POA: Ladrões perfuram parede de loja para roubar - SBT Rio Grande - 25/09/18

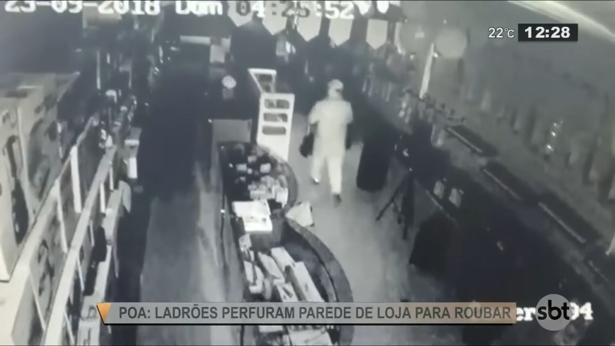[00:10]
Os criminosos furaram uma parede para furtar o dinheiro e os produtos. Na redação, a Bruna Oster mantém os detalhes da gente.
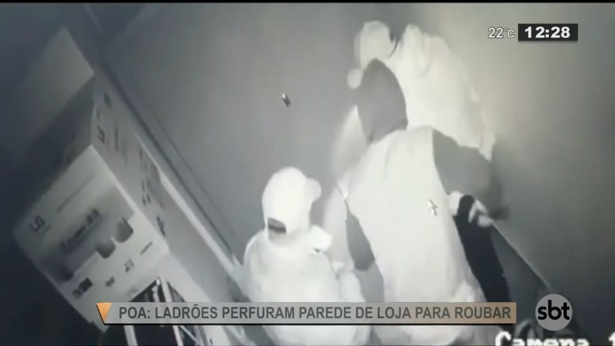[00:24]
Essas imagens são do assalto mais recente que aconteceu na madrugada de domingo por volta das 4h30 da manhã. A loja fica na região central de Porto Alegre e nessas imagens a gente vê aí três homens perfurando a parede.
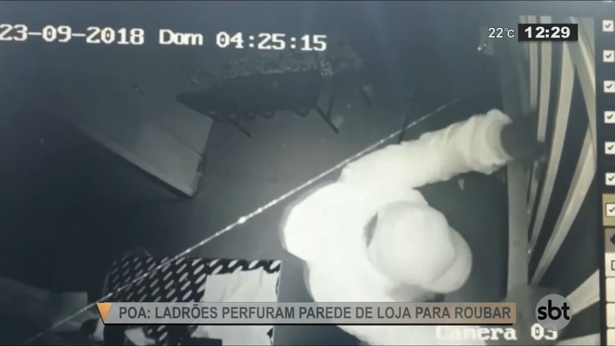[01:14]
Primeiro a porta, a porta de acesso, a porta que dá para a rua, a porta de acesso ao estabelecimento, o acesso a serviços.